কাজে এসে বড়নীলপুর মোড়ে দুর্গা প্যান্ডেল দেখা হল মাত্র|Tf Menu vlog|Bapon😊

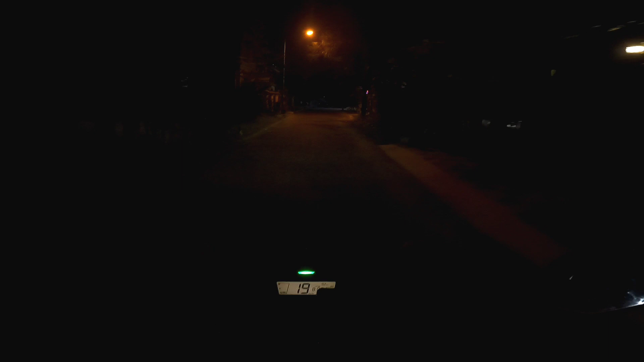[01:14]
ফার্স্ট অর্ডার নিয়ে জানবিজ বিরিয়ানি থেকে বেরোলাম, ফুল প্লেট চাউমিন আছে, সুকান্ত নগর যাবে।
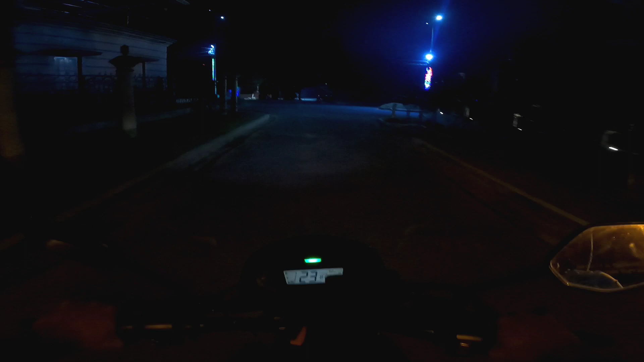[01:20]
আর চারিদিকে দেখতে পাচ্ছি আলোয় আলোকিত, উল্লাসের 2 নম্বর গেটে খুব সুন্দর করে সাজিয়েছে, গাছগুলোতে দেখো রাইস লাগিয়েছে।
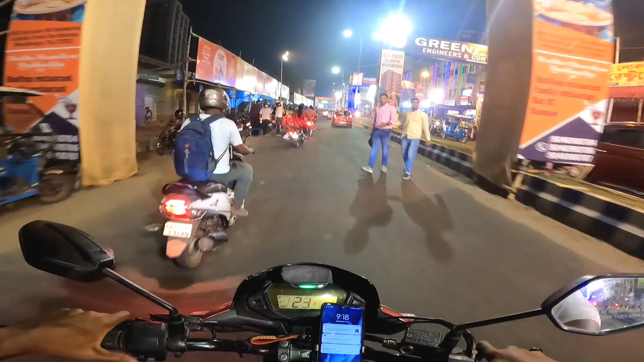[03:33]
পুজোয় আলোয় আলোকিত হয়ে গেছে, চারিদিকে ঝা চকচক করছে, আর গেটগুলো তো অর্ধেক অ্যাডেই ভর্তি,
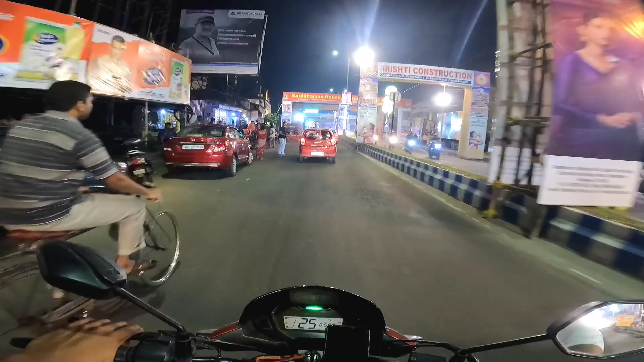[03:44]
গেটগুলোতে অ্যাডের জায়গায় যদি একটু লাইটিংয়ের ব্যবস্থা থাকতো, কেন সবুজ সংঘর ইয়ে দিয়ে আছে, এবার অ্যাডও দিয়েছে যখন, এবার ক্লাবগুলোকে সেরকম তারা স্পন্সারও করেছে, এখানে নতুন হাম করে দিয়েছে আবার।
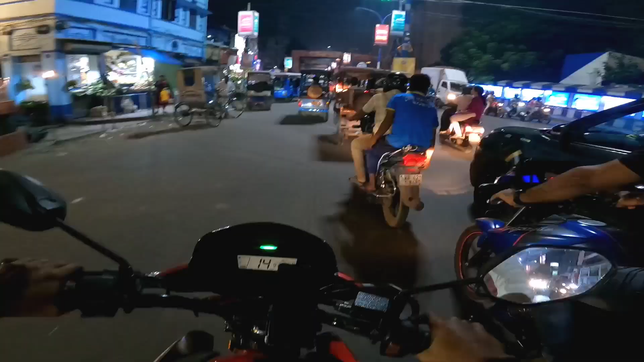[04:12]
বর্ধমান পুজোতে আজ চতুর্থী, তাই এত ভিড়, ষষ্ঠী সপ্তমী কত ভিড় থাকবে, গাড়ি 50-এ তো তোলাই যাচ্ছে না, 40 পার করতে পারছি না, ভিড় প্রচুর। তার উপরে টোটোওয়ালাদের একটু আসতে, এক্ষুনি ঢুকে যাবে তো,